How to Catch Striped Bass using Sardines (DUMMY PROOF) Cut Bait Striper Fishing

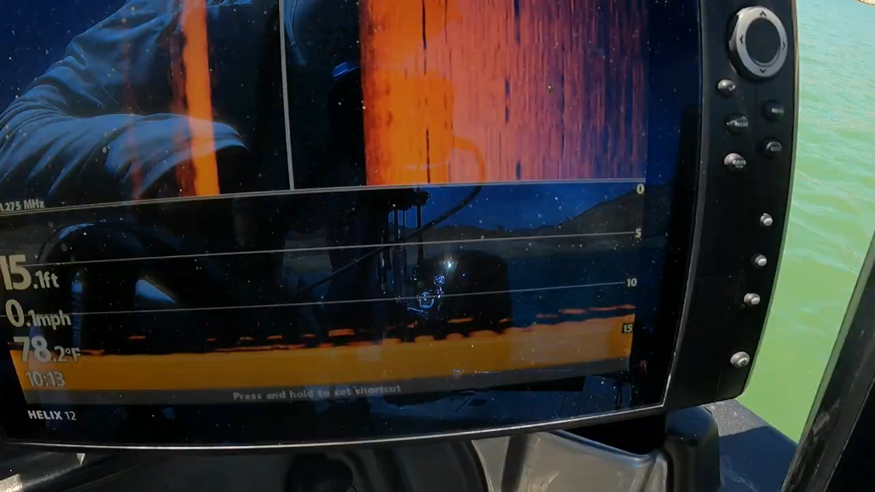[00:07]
On screen: depth 15.1 ft, water 78.2°F, speed 0.1 mph
Alright first you need to get yourself into a spot with our stripers.
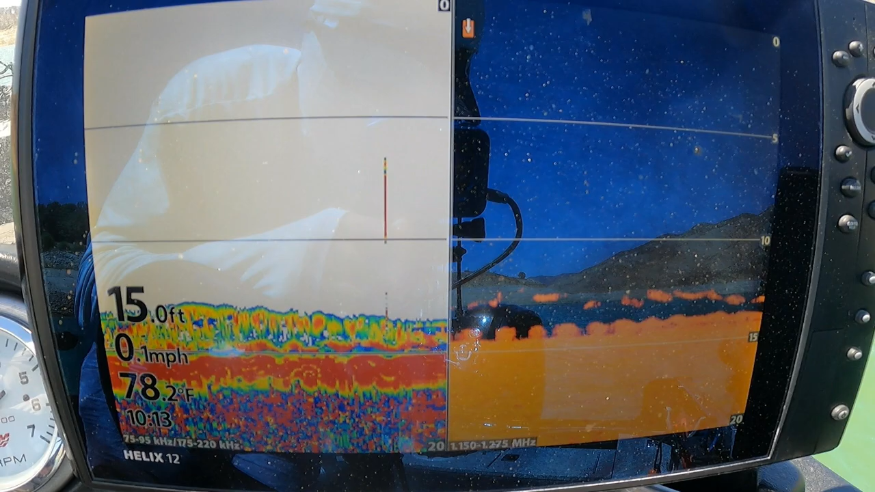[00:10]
On screen: depth 15.0 ft, water 78.2°F, speed 0.1 mph
If you guys look right here I got some fish showing right here at the bottom
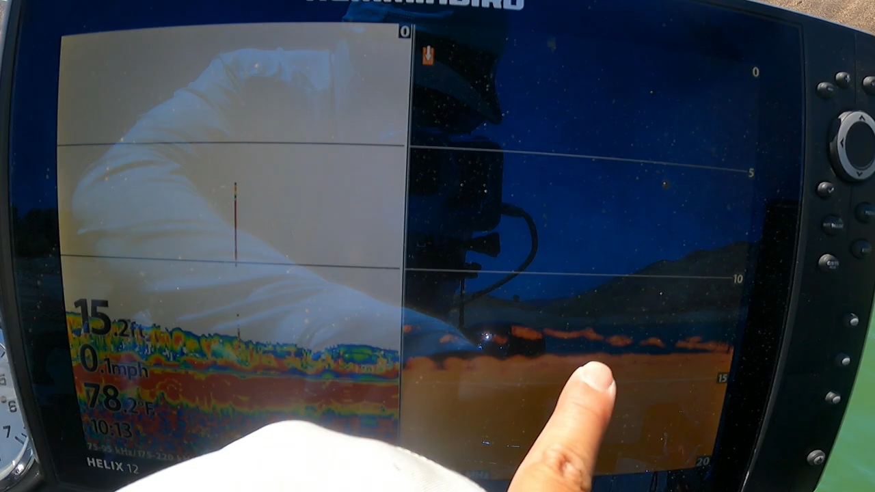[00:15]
On screen: depth 15.2 ft, water 78.2°F, speed 0.1 mph
about like 13 feet and right now I'm anchored out here.
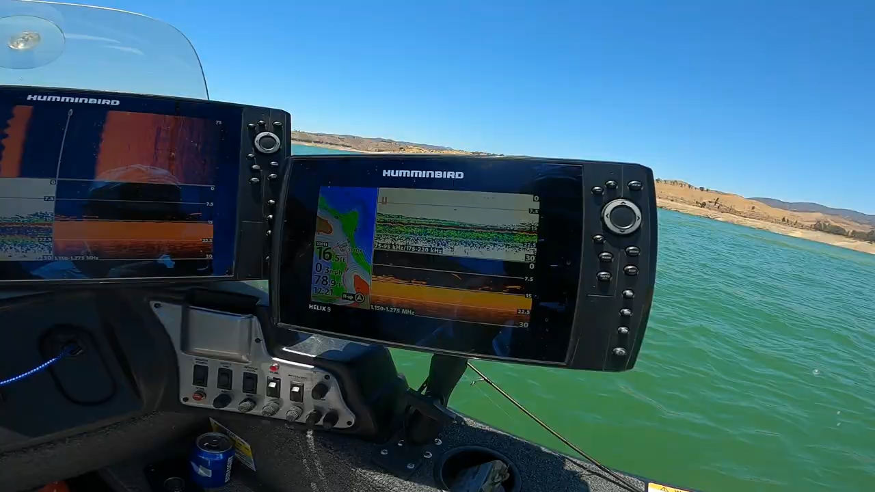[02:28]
So you guys see all that dry at the bottom.
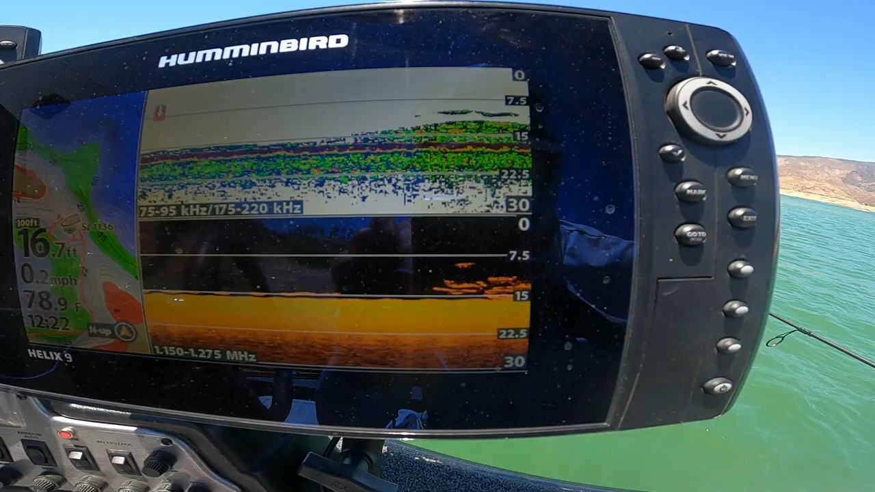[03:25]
On screen: depth 16.7 ft, water 78.9°F, speed 0.2 mph
It hasn't even been five seconds and I'm already getting bit. I'm getting a little nibbles. Might be hard for you guys to tell but getting a lot of nibbles. Now the school's moving in right there. See that?